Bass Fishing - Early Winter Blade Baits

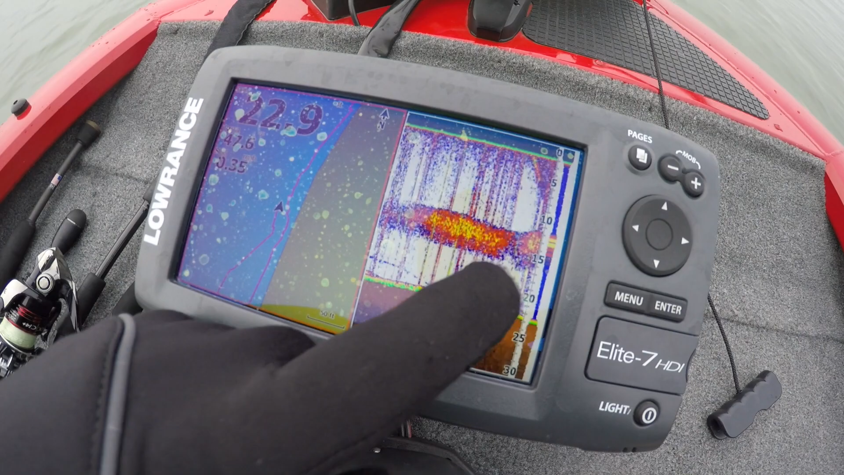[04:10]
So basically what we're doing is we came along this bank and we're starting to see more bait fish on the graph. If you can see, this is the best example.
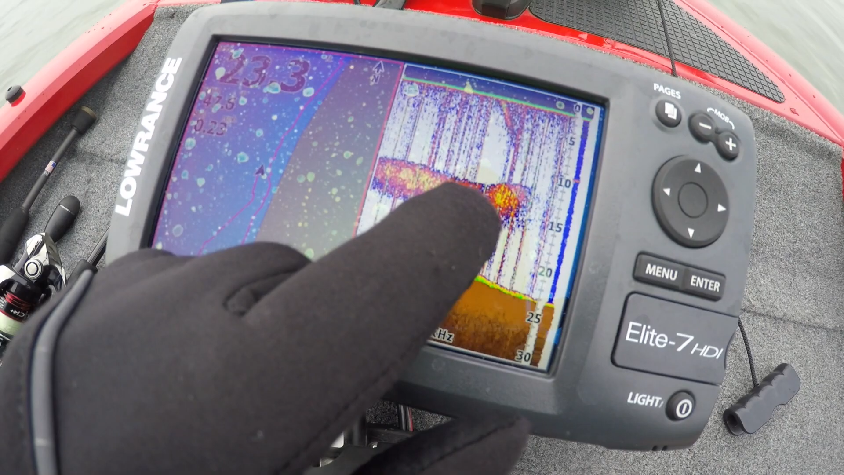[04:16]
But there is a lot of bait fish on this bank. And I think the fish are just bought up here.